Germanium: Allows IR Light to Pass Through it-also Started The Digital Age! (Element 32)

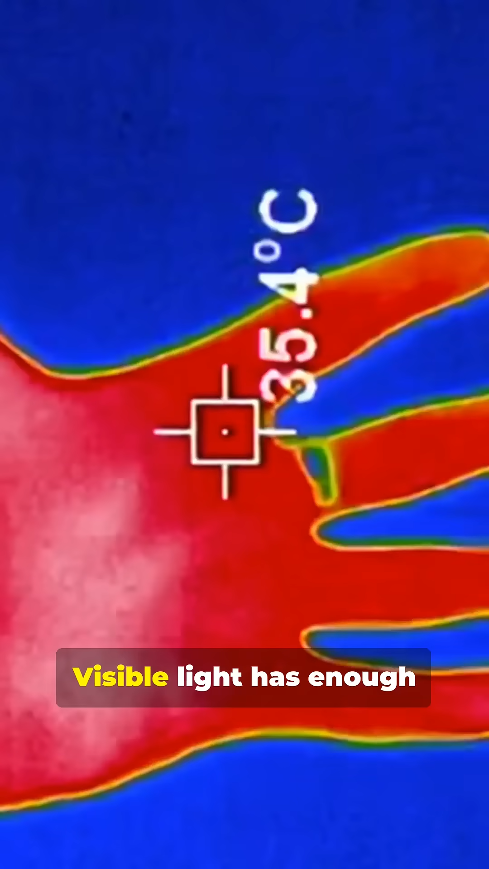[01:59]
On screen: spot 35.4°C
Visible light has enough energy to excite electrons in germanium's atoms, allowing the photons to be absorbed.
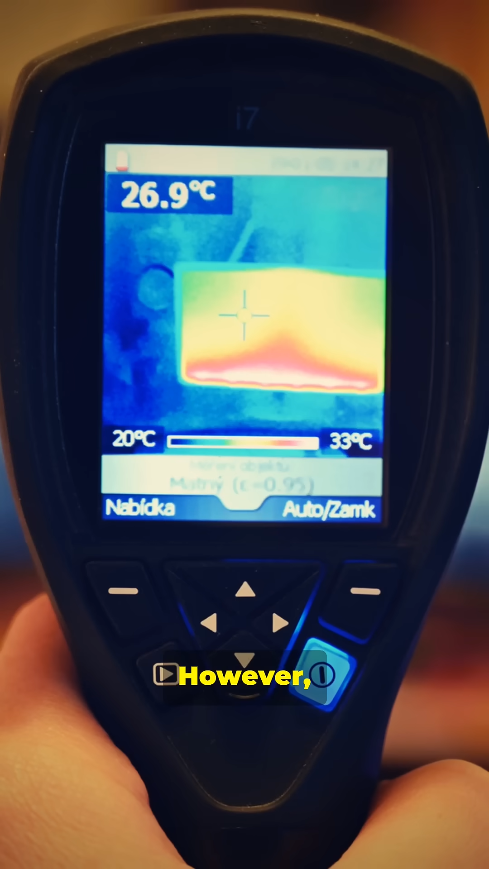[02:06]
On screen: spot 26.9°C, scale top 33°C, scale bottom 20°C
However, because infrared light is lower energy, it passes straight through.
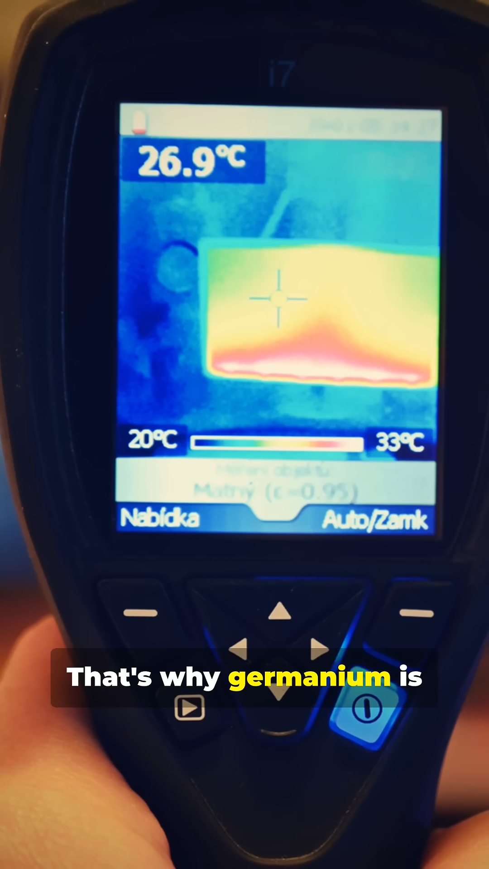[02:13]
On screen: spot 26.9°C, scale top 33°C, scale bottom 20°C
That's why germanium is perfect for thermal camera lenses. It lets cameras see heat without normal light getting in the way.